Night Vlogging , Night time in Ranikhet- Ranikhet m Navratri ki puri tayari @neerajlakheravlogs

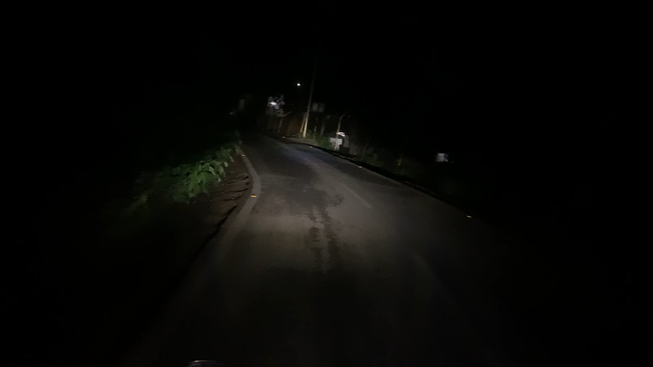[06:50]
देखना तो आपको देख सकता है क्योंकि यह पुरा जंगल है आगे को आप लोग देख सकते हैं किस रोट पे जा रहे हैं अब रोट को देखान जाएंगे अभी आप देखते रहें
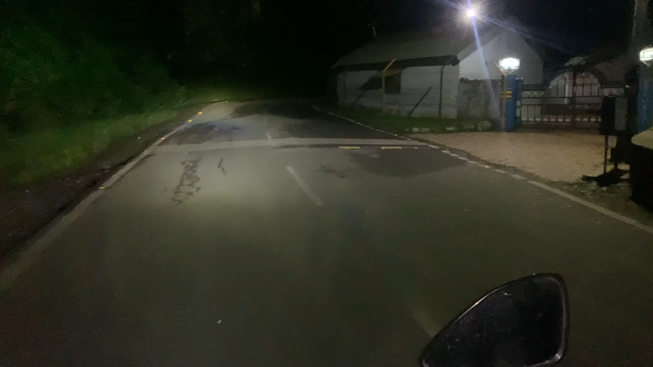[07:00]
अभी तो शुरुवात है अगी तो � बहुत ही बचाए भी तो पुरा रस्ता बचाओ है अभी जाने वाले हम नीचे वाले से बस और आप देखिए हम जंगल में एंट्री कर चुके हैं यह जंगल स्टार्ट है वाई तो लोग के कैसा जंगल है आसमास देखते हैं फुरा इस रोट पर कोई घर और कुछ नहीं ह
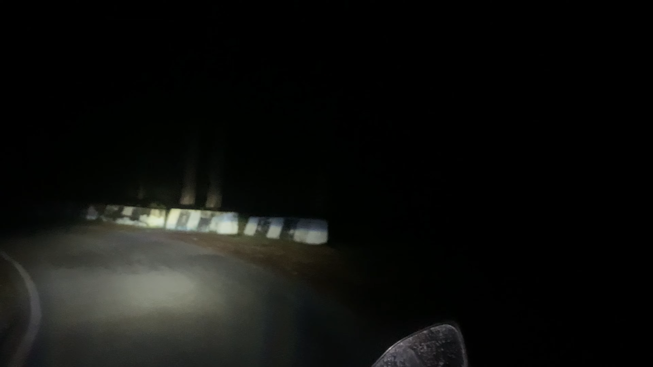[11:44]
और त पेड़ी पेड़ है, और कोई वो नहीं है, अभी हम नक्सी में क्याते हैं, एंसी ग्राउंड की नीचे पहुंच चुए, नीच वाली रोड़चे आ रहे है, बागी देख सकते है, पूरा जंगल ही दिख रहे है, आपको फोड़ा अपन नीजे भी दिखाई कैमरा, अंदे जंगल है,